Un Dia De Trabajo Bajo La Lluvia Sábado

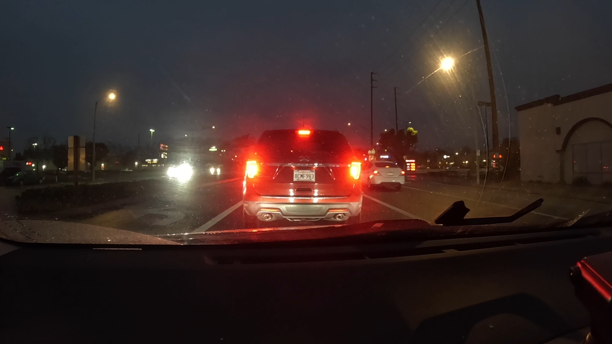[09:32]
Cómo se llena de agua el parabrisas y ya la quitamos.